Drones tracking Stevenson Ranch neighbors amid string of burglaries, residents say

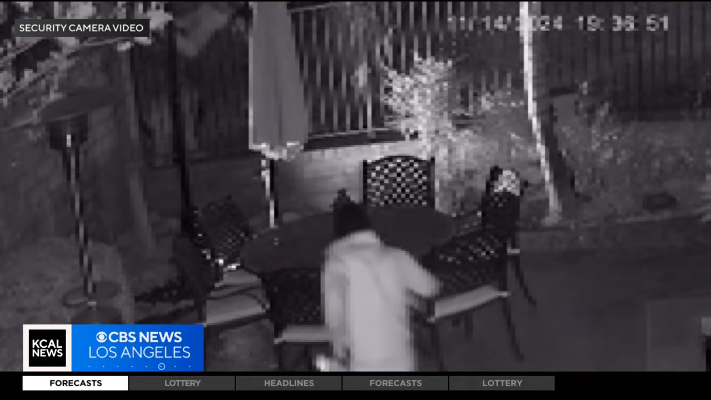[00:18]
They're pretending to be landscapers, they're pretending to be maintenance people, and they're not. Andrew Eliopoulos says a wave of crime has hit him and his neighbors in the Stevenson Ranch community.